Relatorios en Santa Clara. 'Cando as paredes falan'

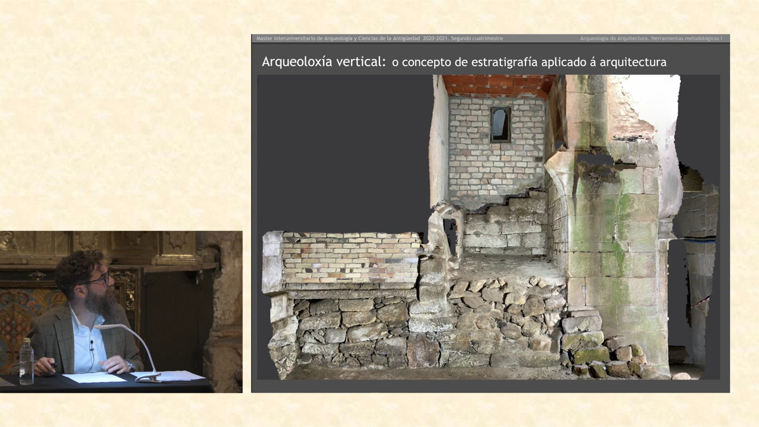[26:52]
Por exemplo, para ver outro exemplo aquí en Santa Clara, nese mesmo mini patio, ¿no?, de luces, esta pared está xusto en frente da primeira que vimos, ¿no?
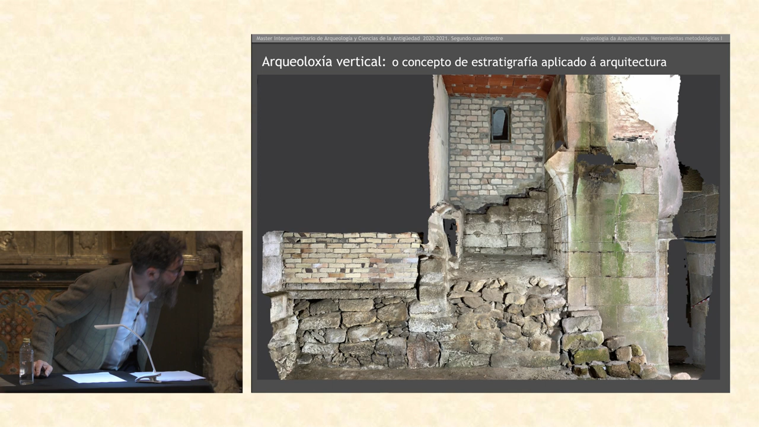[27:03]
Entón, aquí temos o muro que antes víamos cortado perpendicular ao outro, que todavía sobrevive aquí.
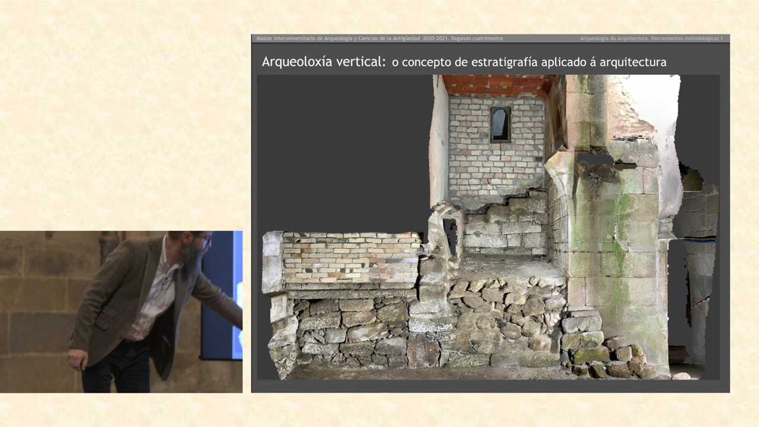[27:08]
Estou puxendo sin dibuxiños para probar un pouco como que o vexades, ¿no? Vemos, o sea, isto sería parte de fora, isto sería parte de dentro dun pabillón que existiu aí antes de que se construíra o pabillón do século XVIII, o pabillón novo, ¿no?
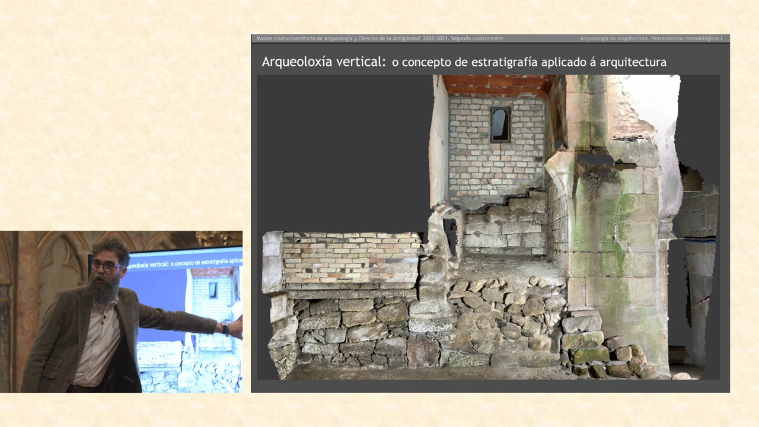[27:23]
Bueno, nos chamamos de novo, ainda que do século XVIII, ¿no? Vale, pero vedes que aparte desas accións constructivas principais, despois temos, pues, vedes, unhas escaleiras que debían de vir aquí, que despois as cubriron pues, nun momento seguramente recente, pero non tanto, porque estes ladrillos parecen como dos anos 70, de acordo?
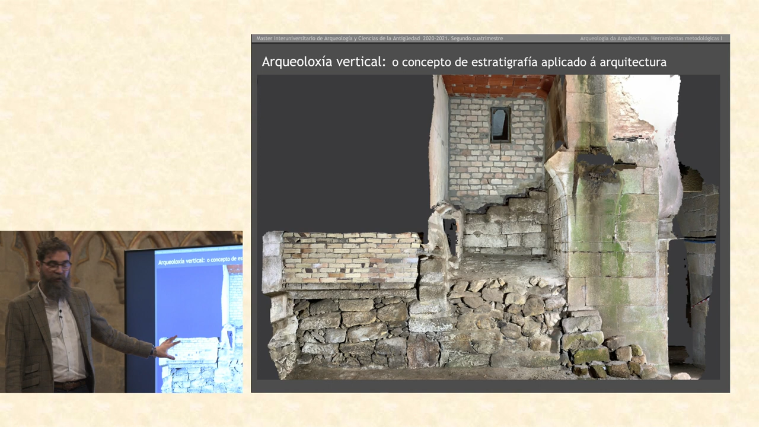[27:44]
Aquí tamén hai outro recheo con material reaproveitado, é dicir, todas, se vos fixades,
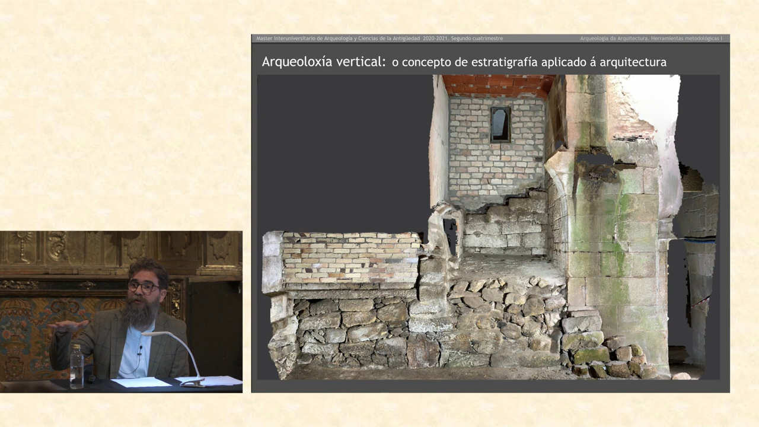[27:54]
é igual que na arqueoloxía de solo, son todo capas, no, camadas, que se van superponendo.
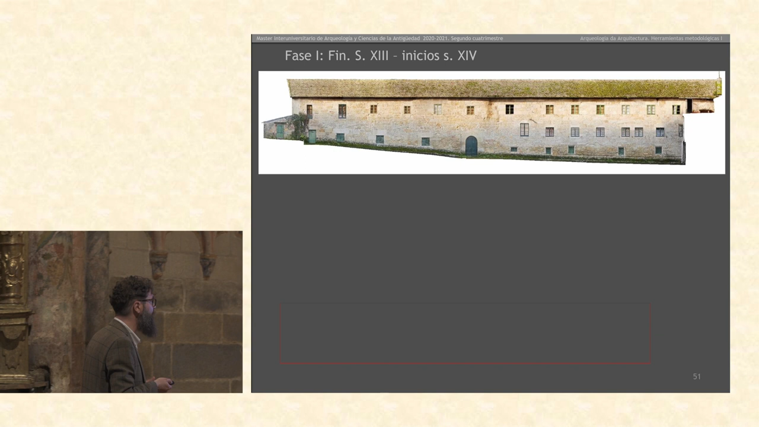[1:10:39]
Entón, desa primeira fase, que podía ser perfectamente de finais do 13 e inicios do 14, temos, por exemplo, todo este pabillón, recoñecédelo, é o pabillón oeste. Vale, toda esta parte de arriba, non, está toda reconstruída, pero toda esta parte de abaixo,
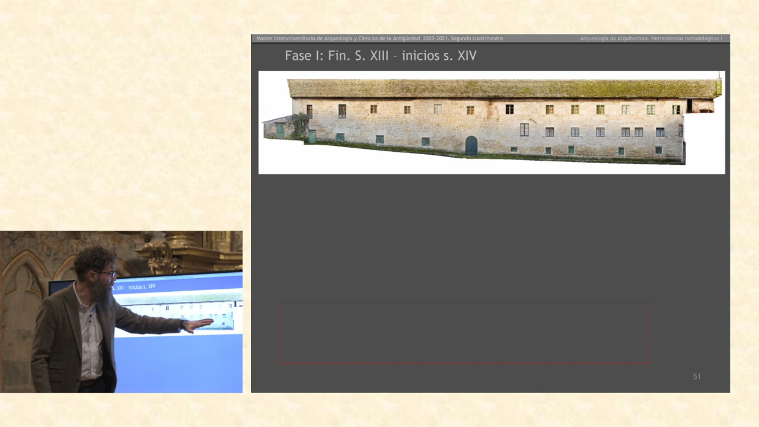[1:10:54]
sí, na que vedes que hai, sería isto, vale, desde esta línea vermelha hacia abaixo, donde vedes que hai este muro de cachotería,
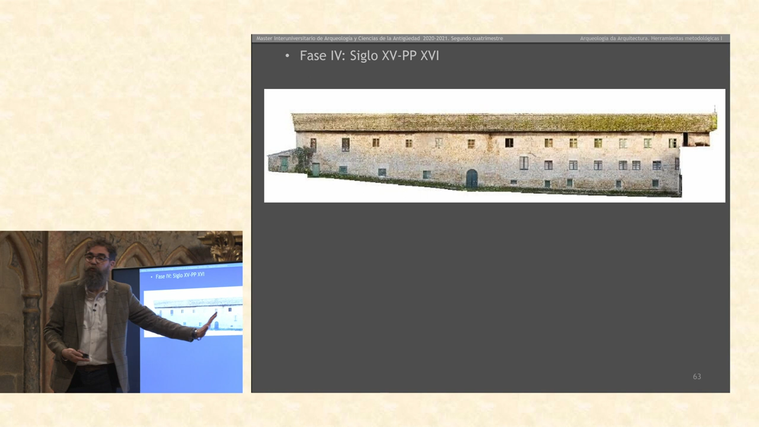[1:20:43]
continúan ca mesma técnica, cas mesmas tipo de seteiras, co mesmo tipo de argamasa nos muros, continúan co proxecto, non?